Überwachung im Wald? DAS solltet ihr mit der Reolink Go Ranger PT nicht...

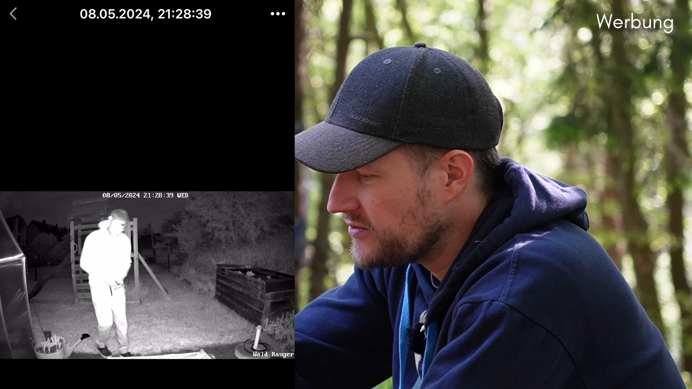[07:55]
Und hier unten seht ihr Aufnahmen, die von mir im Garten passiert sind. Ist relativ unscharf tatsächlich, weil ich da eine Stirnlampe auf hatte. Aber das hat eben auch einen Nachtsichtmodus.
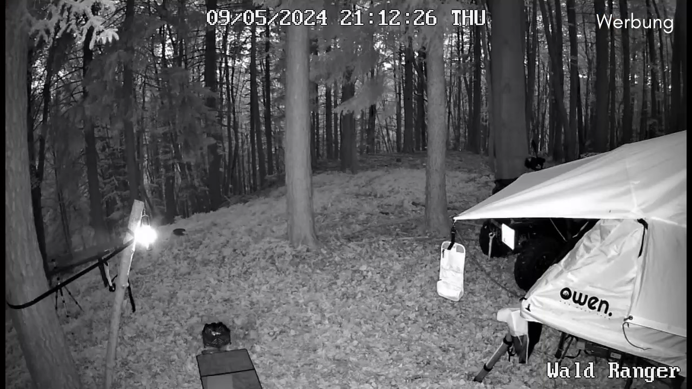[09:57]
Und ich habe das natürlich auch mit meiner Kamera mal aufgenommen. So schaut es dann im Nachtmodus aus.
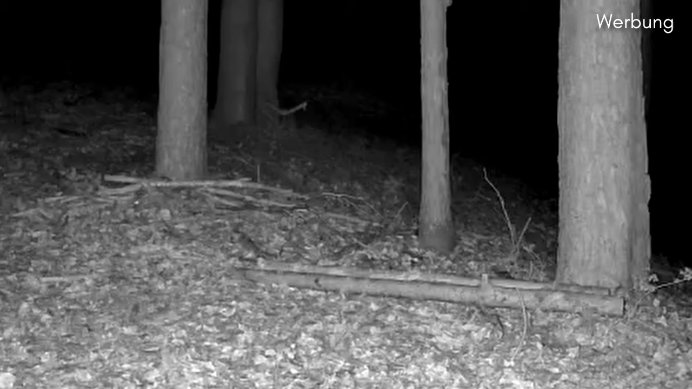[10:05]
Leider hat in der Nacht nicht wirklich sich etwas ergeben. Das Einzige, was ich aufnehmen konnte, waren diese paar Wühlmäuse, die tatsächlich auch recht laut waren in der Nacht. Ich habe dann zwei Wochen lang die Kamera stehen lassen, an einer anderen Stelle. Und ab da hat sich dann der Erfolg eingestellt. Ihr habt gesehen, ein Reh war unterwegs.
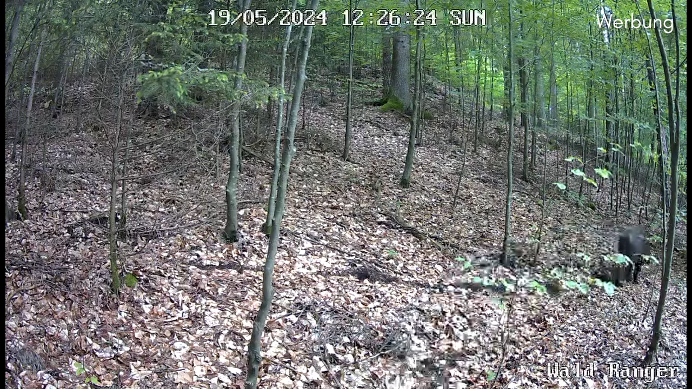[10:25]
Ich habe ein Wildschwein gesehen. Und eine Besonderheit, weil ich die Kamera drehen konnte. Ihr seht jetzt, dass da gerade ein Fahrzeug vorbeigefahren ist. Das war durch einen Zufall.
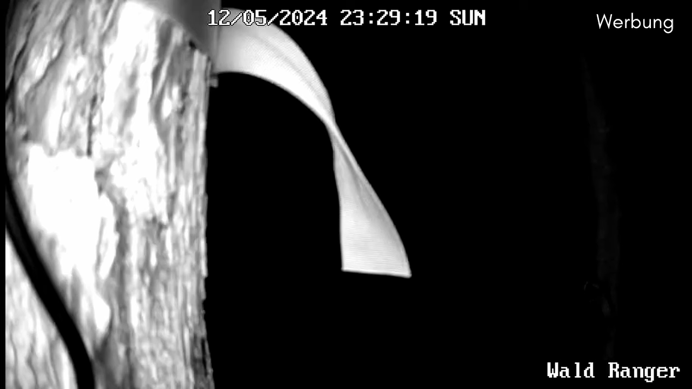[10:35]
Ich habe mich einfach mal live eingeklinkt, habe etwas gehört und habe da mal auf Aufnahme gedrückt. Weil da eine Maschine vorbeigefahren ist, die das Gras aufsammelt.
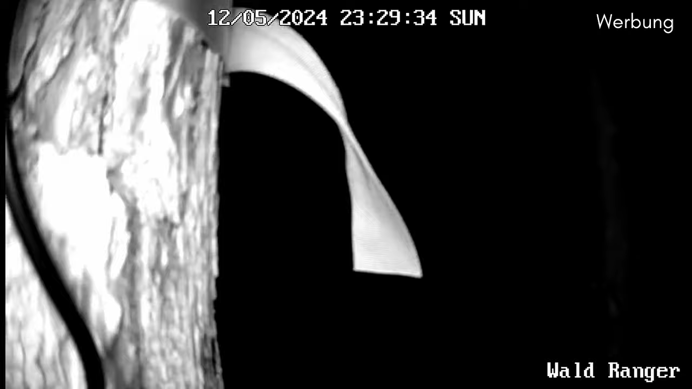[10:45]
Wollte dann schwenken, um zu schauen, ob ich das Ganze nochmal sehe. Irgendwelche Lichter. Lichter habe ich keine gesehen.
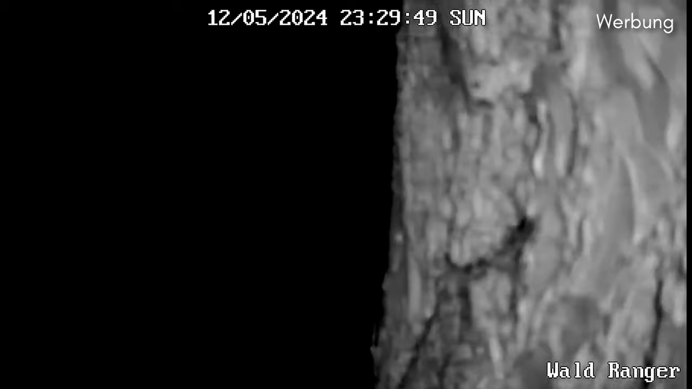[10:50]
Dafür aber den Kollegen hier.
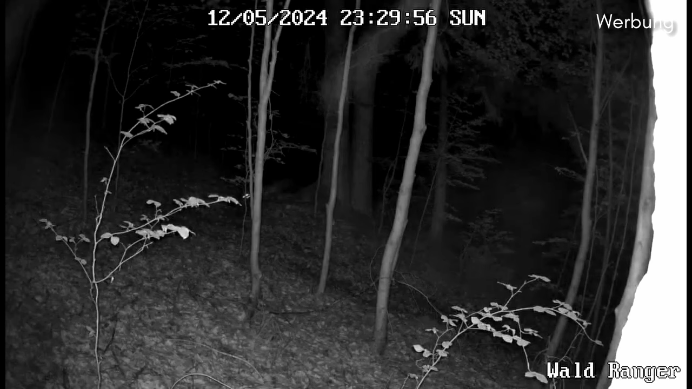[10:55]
Ich vermute, es war ein Fuchs. Das kann man nicht so ganz gut erkennen. Aber super stark hätte ich nie machen können, wenn ich die Kamera nicht hätte drehen können. Einen Nachteil möchte ich aber auf jeden Fall auch nicht verschweigen. Und das ist das Thema der Reaktionszeit. Ihr habt es gerade gesehen, da ist ein Reh durchs Bild gehuscht.